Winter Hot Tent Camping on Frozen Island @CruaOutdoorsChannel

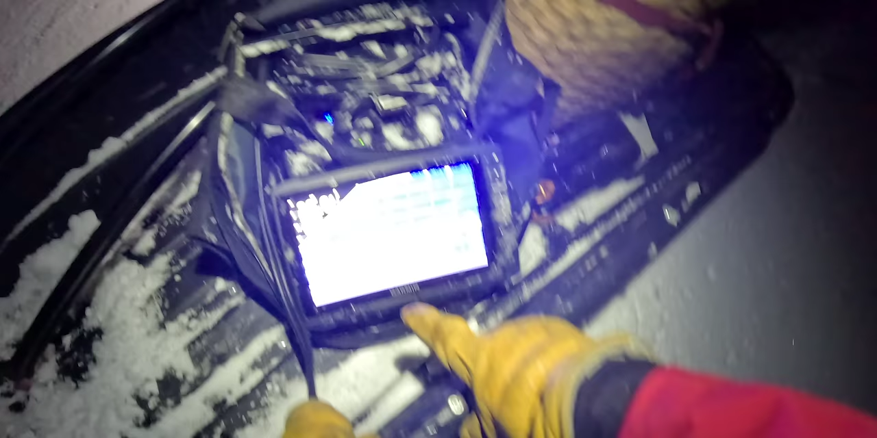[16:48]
Let's see if we can get them. That's a nice looking something or other.
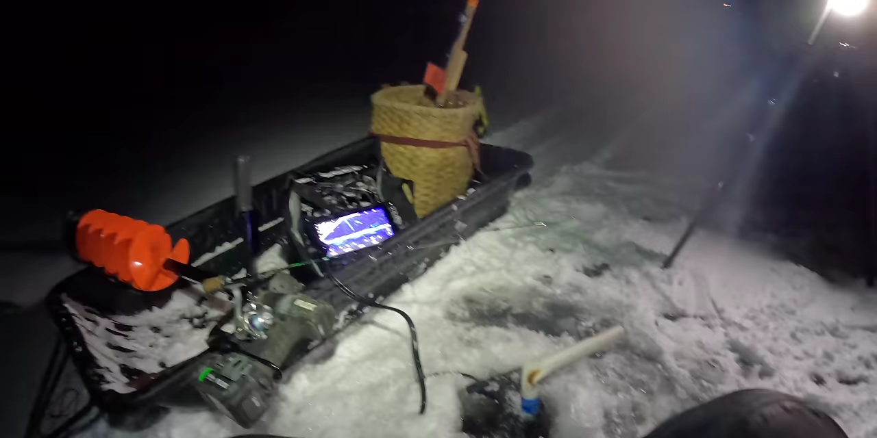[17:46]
Come on. Oh, it's so close. Oh, no bite. Let's see.
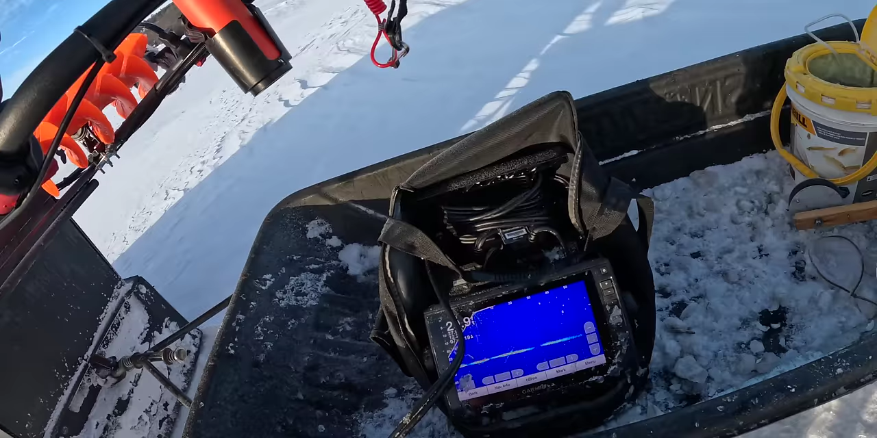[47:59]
A fish. That's nothing worth. All right, back towards home.